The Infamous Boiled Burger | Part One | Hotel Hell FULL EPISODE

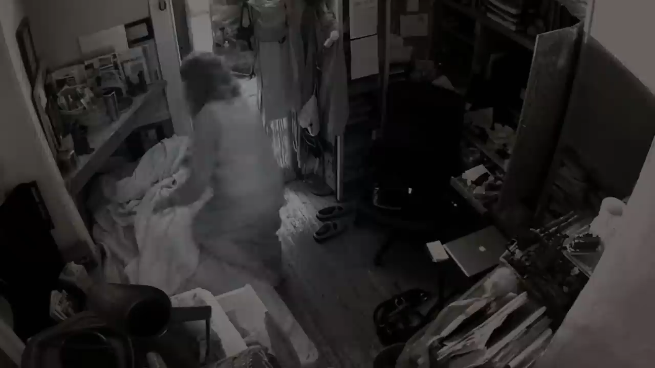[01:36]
You know, she'd sleep right there, pretty much in the dining room. I have asked Karen, is this your home or restaurant or is it an inn?